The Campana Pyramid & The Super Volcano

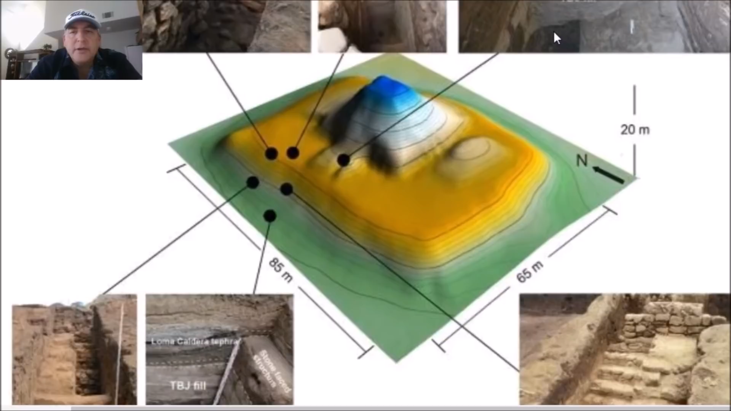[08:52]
but the large platform here and the pyramid on top of it here is what lidar shows it to look like underneath the vegetation and here is what it looks like when they got down did some excavating that TBJ ash fill a prominent layer